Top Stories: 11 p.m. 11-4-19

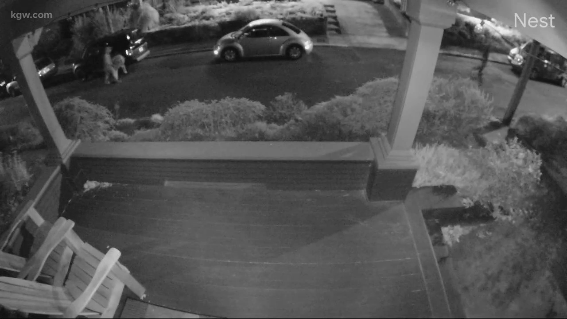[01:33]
In fact, a home security camera captured several people walking along southeast 49th, slashing tires along the way. That 2003 Volkswagen Beetle, the suspect's approach, belongs to a woman who's lived in the neighborhood for only a year. From the video, it looks like these guys are pretty young.